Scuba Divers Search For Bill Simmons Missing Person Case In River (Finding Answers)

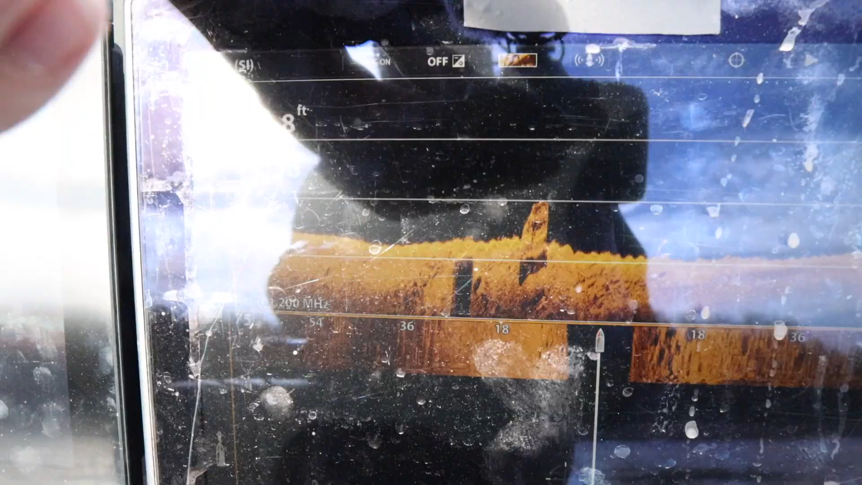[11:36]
Yeah. Okay. Yeah, so right here. That's what I'm seeing.
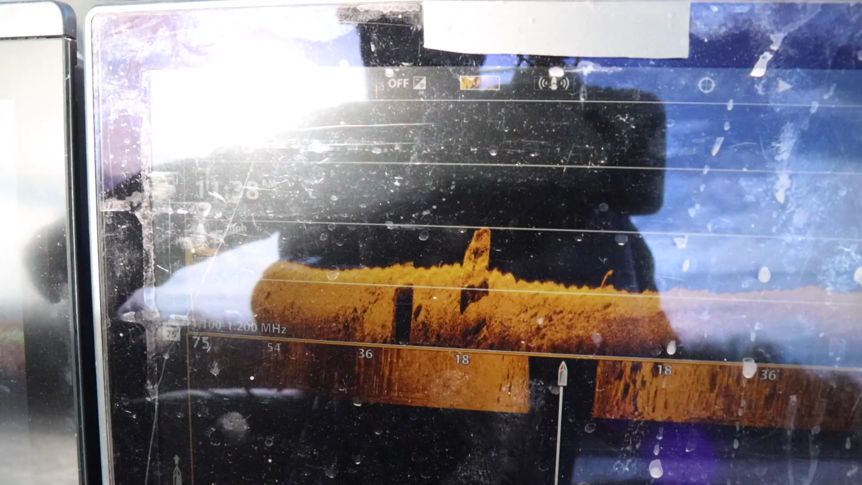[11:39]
Actually, it's probably a wheel wheel and then a... Oh, wow. Yeah, you can see it.
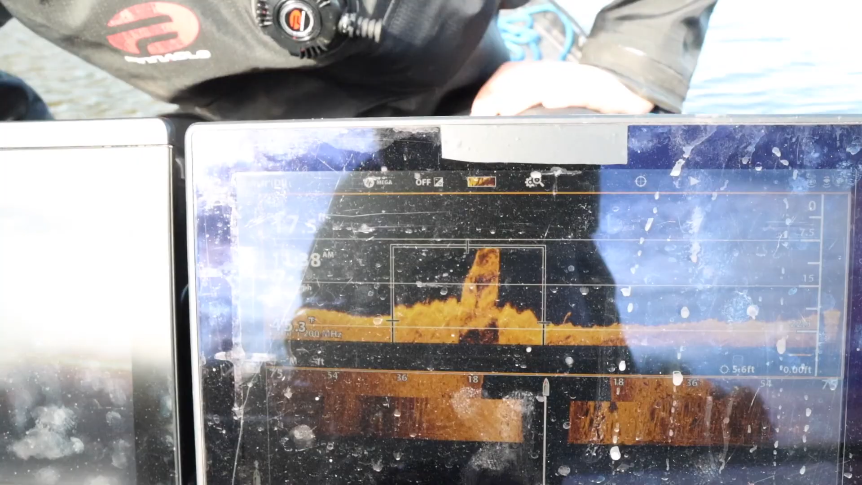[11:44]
Yeah, that's what I'm looking at right now. Wow. I'm going to pass this back over to Britton.
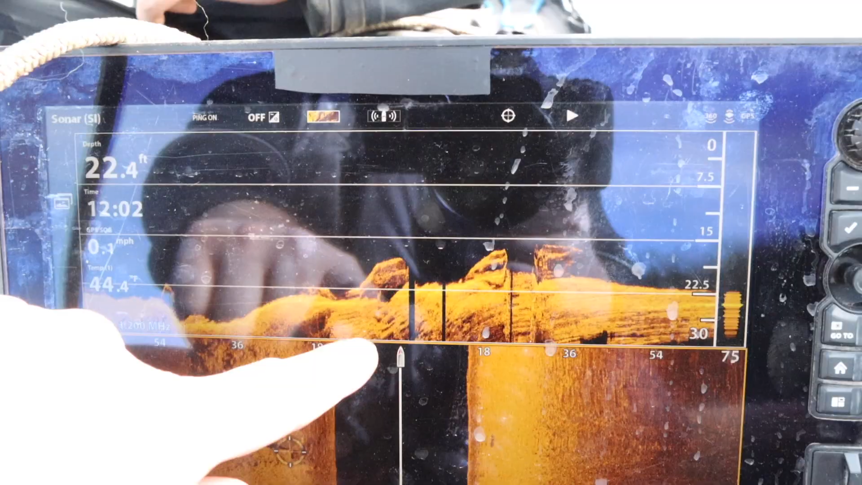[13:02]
On screen: depth 22.4 ft
Hopefully, you've got the one car, two cars.
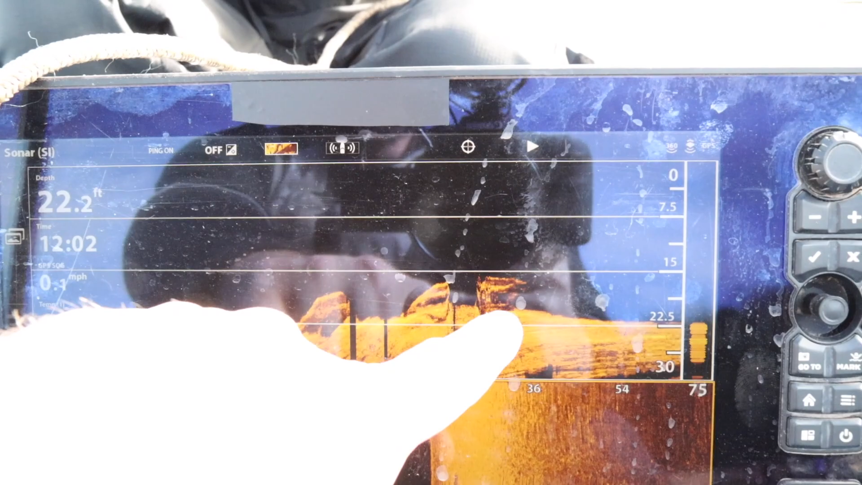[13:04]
On screen: depth 22.2 ft
This here might be a third or it might just be a chopped up, the way the sonar went. Very cool.
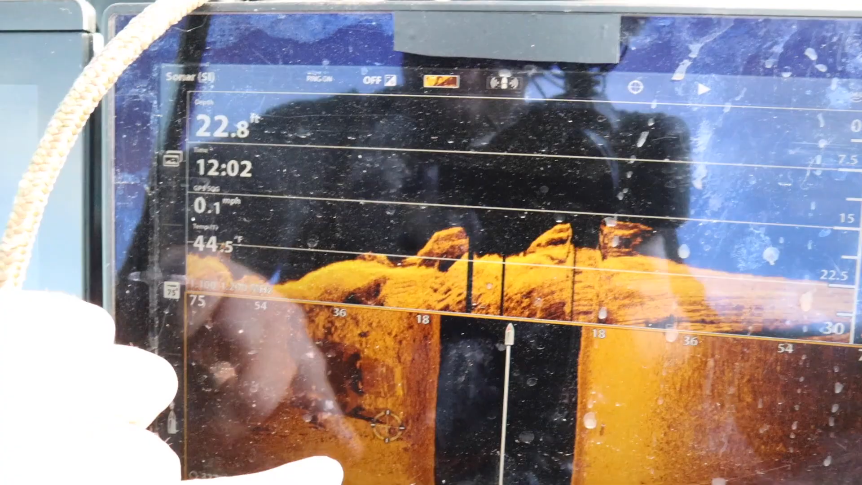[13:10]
On screen: depth 22.8 ft, water 44.5°F, speed 0.1 mph
And you can see this down here. Looking down at one of them.